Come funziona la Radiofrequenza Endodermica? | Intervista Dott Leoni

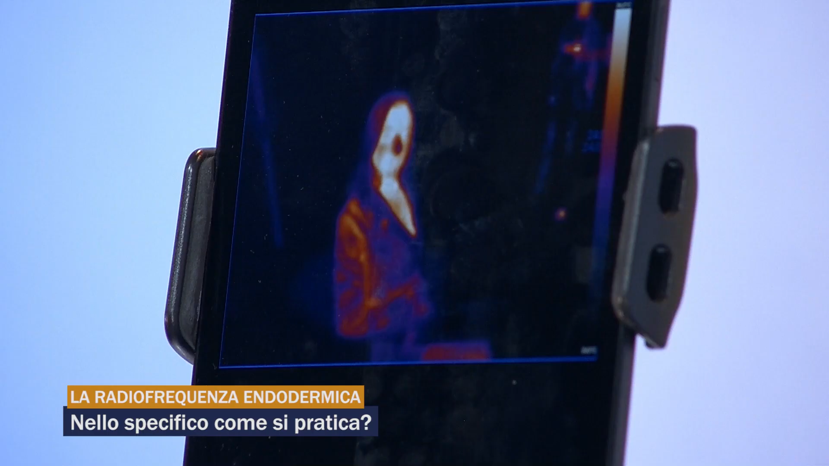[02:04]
Come lei vede in questo momento il suo volto è più chiaro perché la temperatura in quel distretto è maggiore rispetto agli altri distretti che sono coperti per esempio dagli abiti.